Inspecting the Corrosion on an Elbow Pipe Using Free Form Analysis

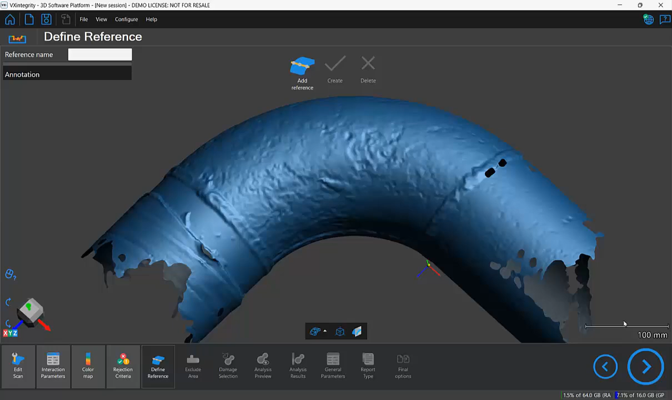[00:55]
However in the next step here I'll be sure to exclude all the areas that I don't want to analyze. So anything beyond this weld here, this weld here as well, I will go ahead and exclude that.
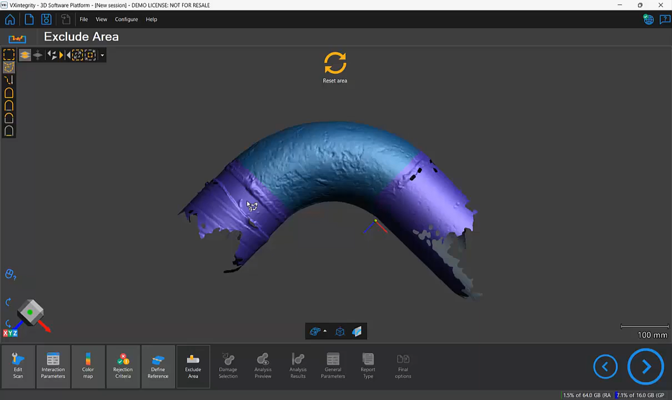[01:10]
Notice I'm selecting through so it selects all the way through and I also want to exclude this seam weld here.
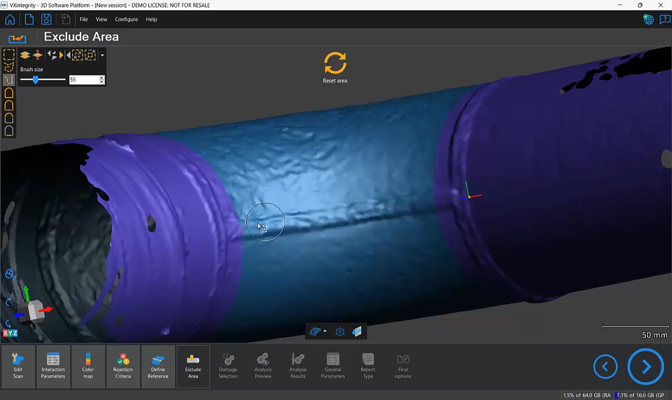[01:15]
Here I won't select through just to make sure it doesn't select on the other side here.
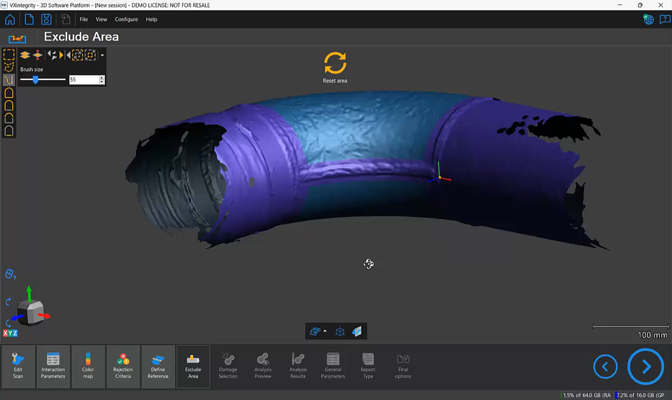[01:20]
So everything that I don't want to analyze should be now painted purple.
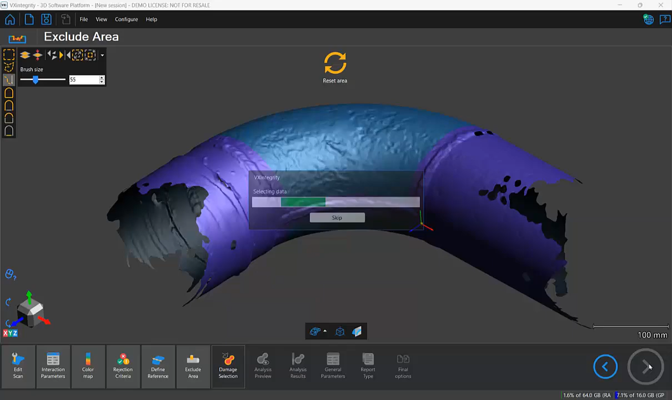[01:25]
Let's skip ahead a couple steps and in the analysis preview step we can actually
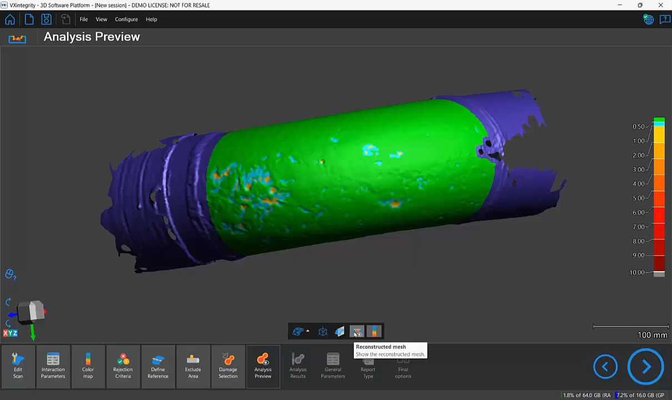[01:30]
toggle the reconstructed mesh and this will help us visualize the reference surface to which our corrosion pits,
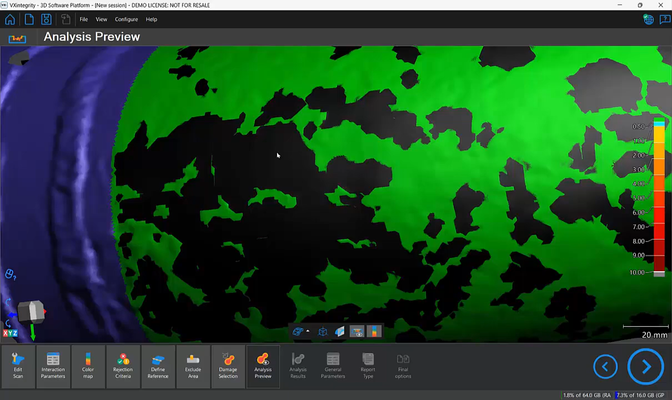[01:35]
the depth of them, will be measured.
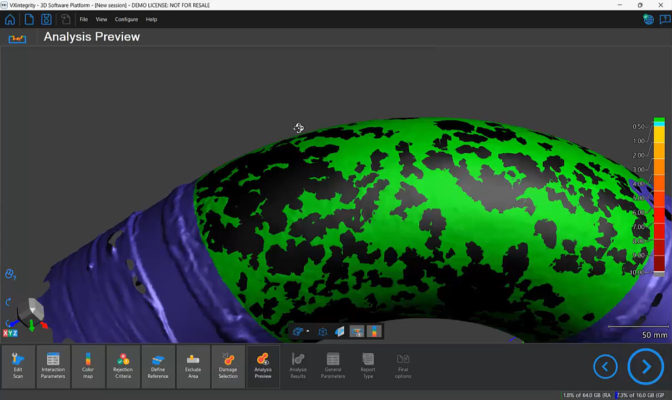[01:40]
So this gives us an idea of what the software is using to estimate the depths of the pits.
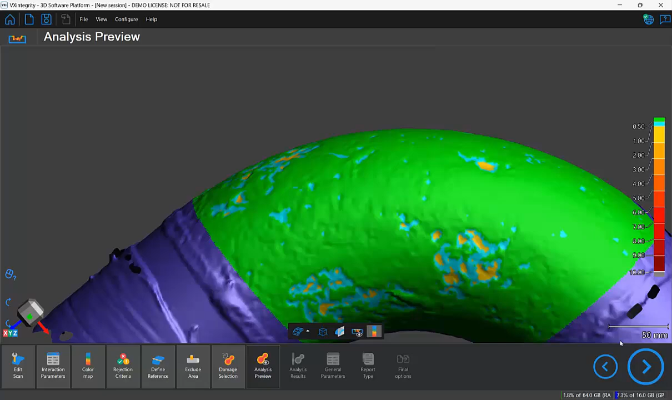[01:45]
Let's finally go to the analysis step and in this case here we can see that a total of eight features have been detected. According to our criteria they are all failing because they are all beyond that one millimeter threshold.
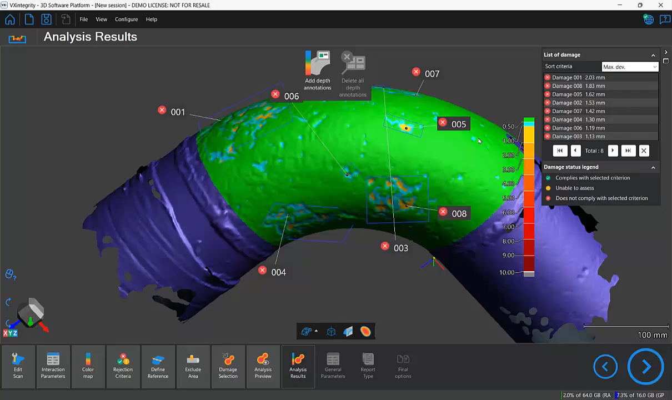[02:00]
Notice some of the areas are combined as a larger area because they're